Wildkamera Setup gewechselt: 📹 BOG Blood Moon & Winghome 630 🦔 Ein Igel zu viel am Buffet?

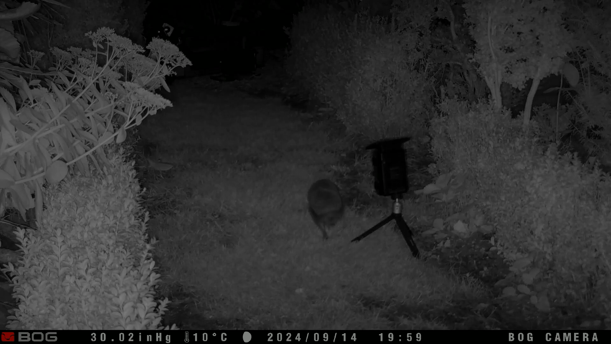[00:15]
Ja Freunde, ich will euch diesmal ein paar neue Eindrücke zeigen,
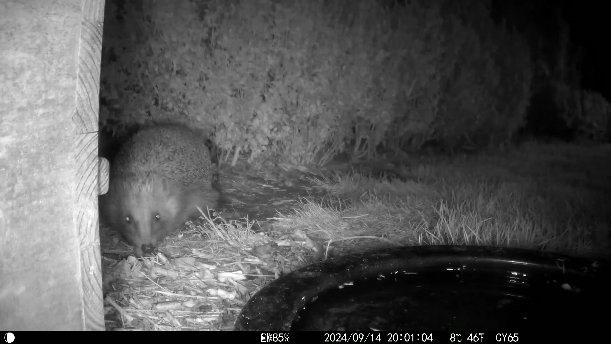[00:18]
diesmal mit weiteren anderen Kameramodellen, die ich jetzt mal einsetze, mit Wildkameras,
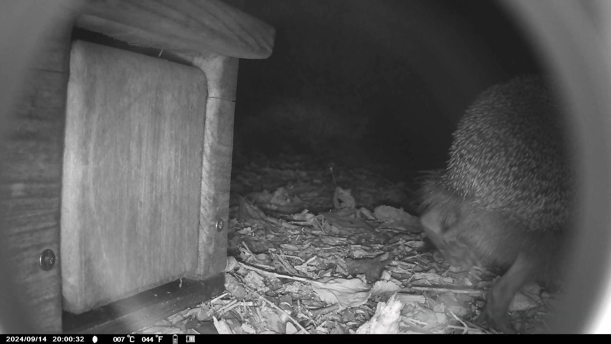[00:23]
die die Geschehnisse am Igel Futterhaus beobachten.
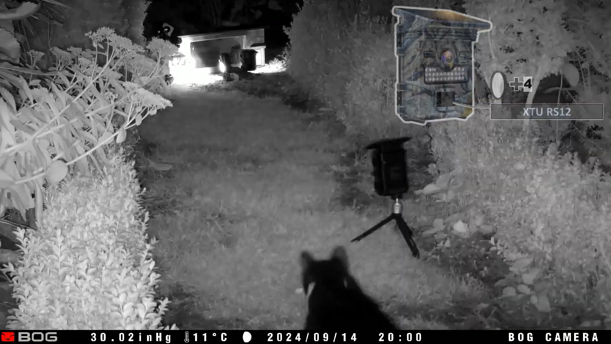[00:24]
Ja und auch Nachbars Katze, neu in den Dienst gestellt,
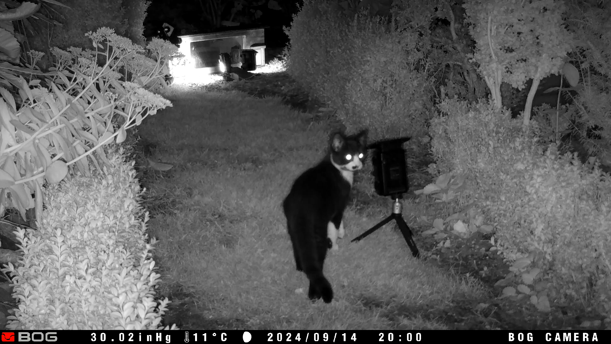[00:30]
mit dem Ziel Nager zu fangen,
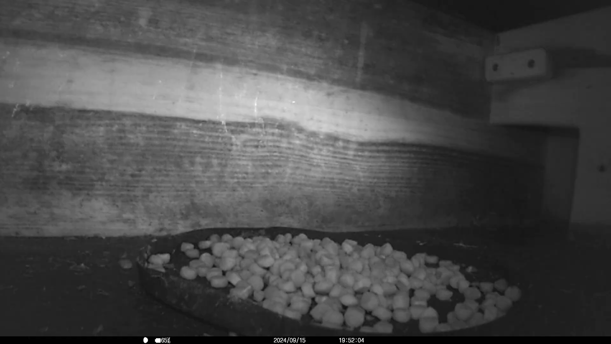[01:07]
Megilito geht nochmal los, um beim Anbruch der Dunkelheit das Igel Futterhaus zu befinden.
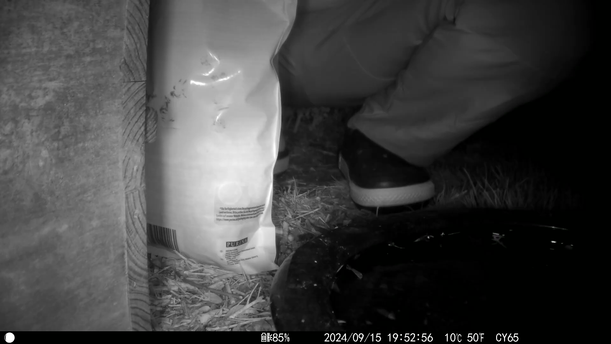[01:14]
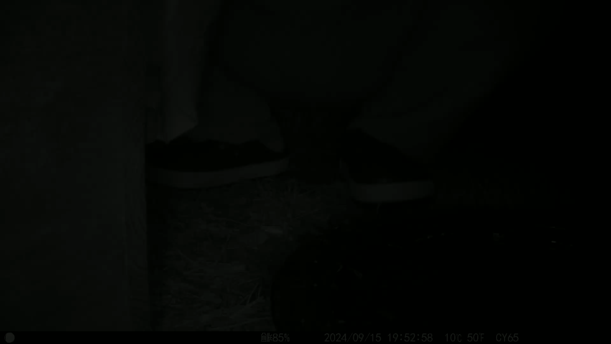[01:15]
Mit neuem Futter, immer aus der Kombination Trocken und nassen Futter,
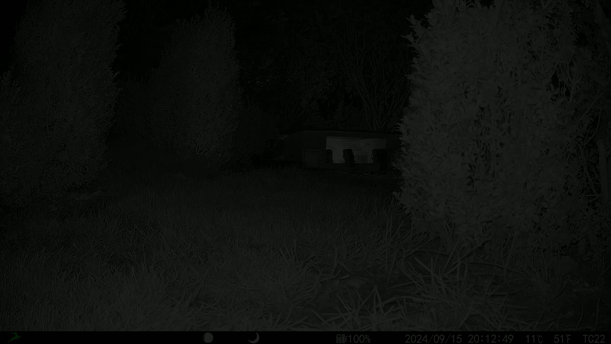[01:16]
Katzenfutter ist das und das hat sich bewährt für die Igel, das macht Sinn. So und es ist soweit, ganz knapp danach,
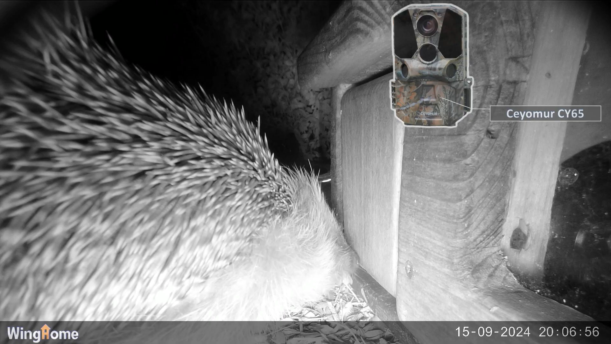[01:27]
keine 15 Minuten später, ist auch schon der erste Igel da,
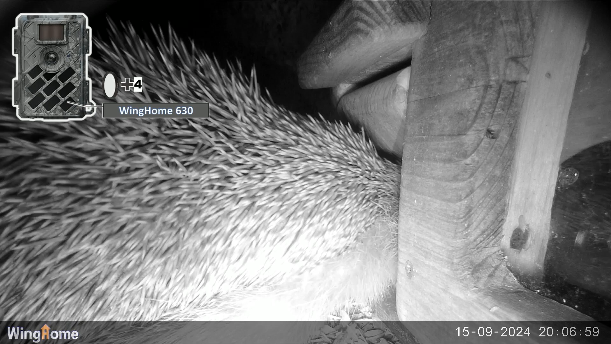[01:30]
der zielstrebig das Igel Futterhaus besucht.
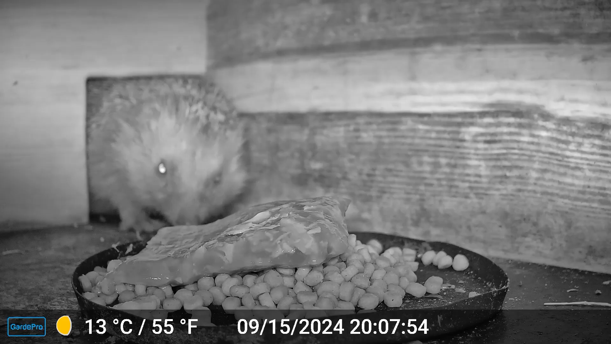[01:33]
Da wird nicht lange gefackelt, da geht es gleich zur Sache.
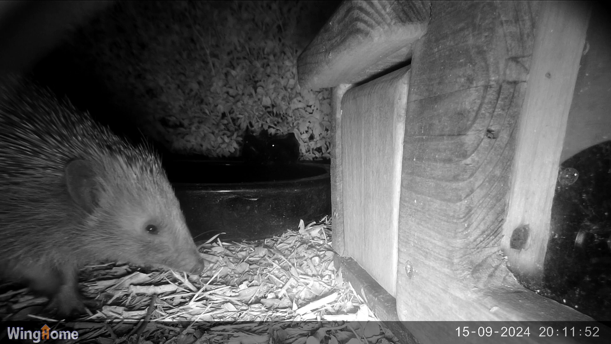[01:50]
denn das ist in der Regel immer spannend zu schauen, wie da Igel aufeinander reagieren. Meistens geht es dann doch immer so los, dass man das Revier verteidigt. Und jetzt denkt man doch, hey was ist hier los? Ist da wer? Wer stört mich am Buffet? Das kann doch wohl nicht wahr sein. Ich will in Ruhe hier weiter futtern. Schnell noch ein paar Hubs. Ja also dein zweiter Igel ist zu Besuch gekommen,
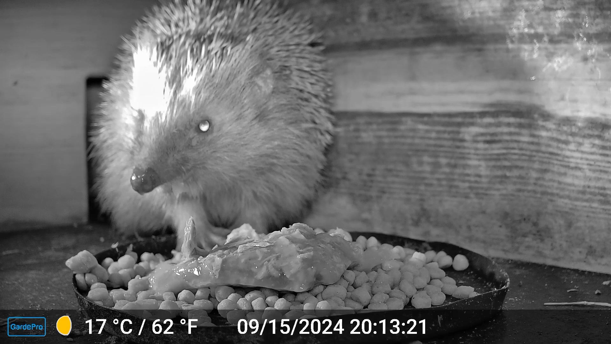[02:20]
zieht seine Bahnen um das Igel Futterhaus und der Igel innen drin hat das bemerkt. Das ist wieder ein Ausdruck dafür, Igel können doch sehr gut hören und vor allen Dingen sehr gut riechen. Und das scheint so zu sein, dass ihre Sinne so ausgerichtet sind, dass sie selbst ein Igel direkt vor dem Igel Futterhaus bemerken oder auch ein anderes Lebewesen. Ja aber es ist nun so, der mögliche zweite Dinnerbesucher
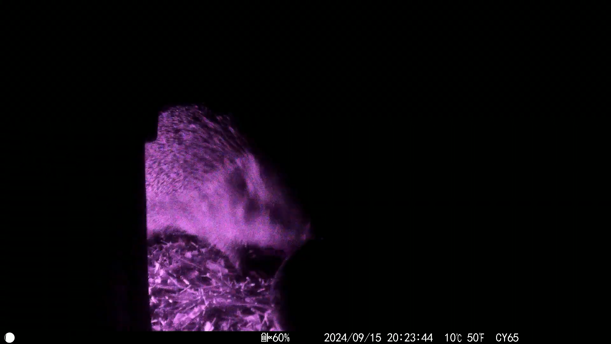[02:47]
scheint sich zu trollen und scheint erkannt zu haben,
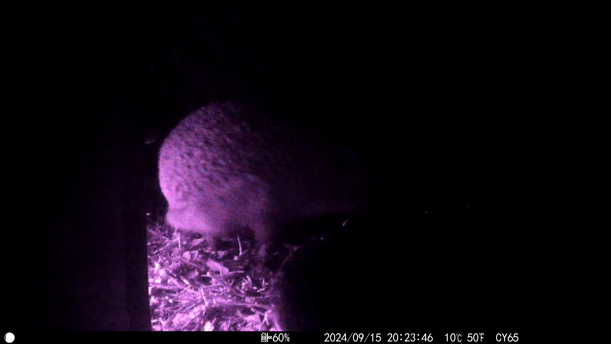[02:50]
dass er da am Dinner wenig Chancen hat und zieht von Dannen. Vielleicht hat er ja Glück und kriegt später noch was ab, wenn noch was übrig bleibt.
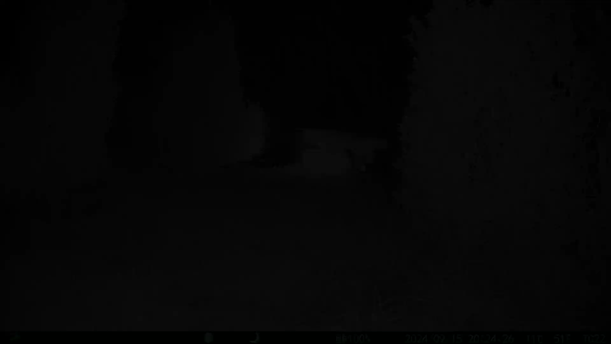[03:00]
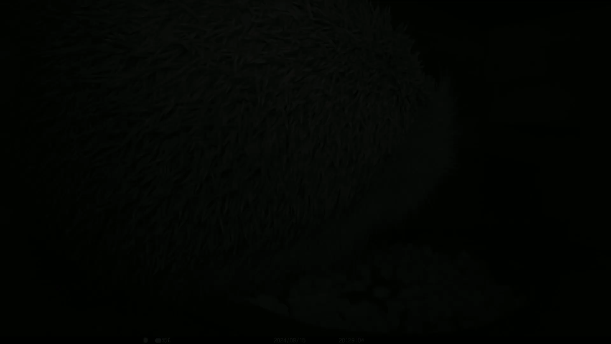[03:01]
Ja und so ist es dann wohl auch. Jetzt wird erstmal geschlemmt und gefuttert, was der Magen aufnehmen kann. Sich direkt auf den Tisch ins Buffet zu setzen, ja das gehört einfach zu den guten Manieren bei den Igel wohl dazu.
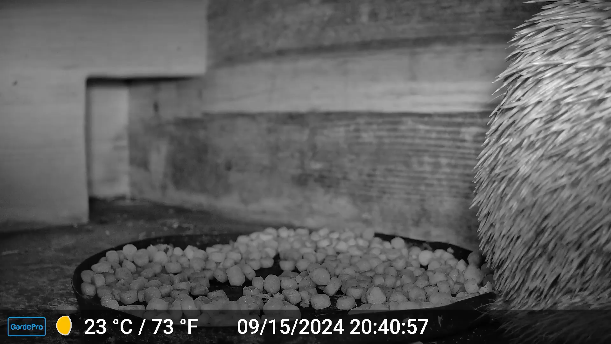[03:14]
Ja aber irgendwann ist auch genug und man zieht von Dannen.
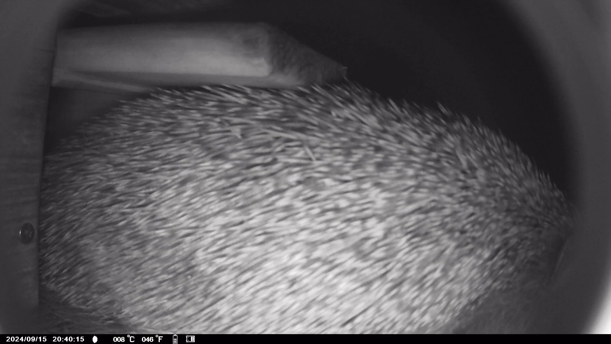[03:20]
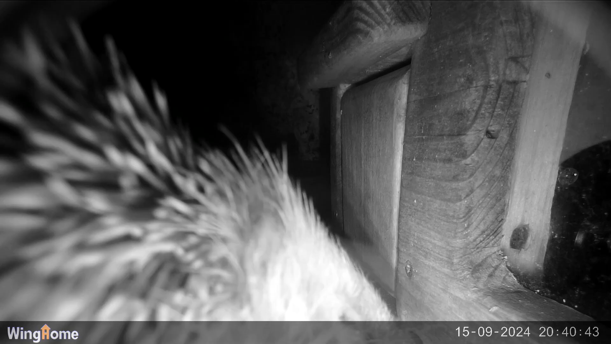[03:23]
Ja jetzt wird noch mal geschaut. Na das riecht immer noch so verlockend. Vielleicht geht man doch noch mal rein, reinschauen.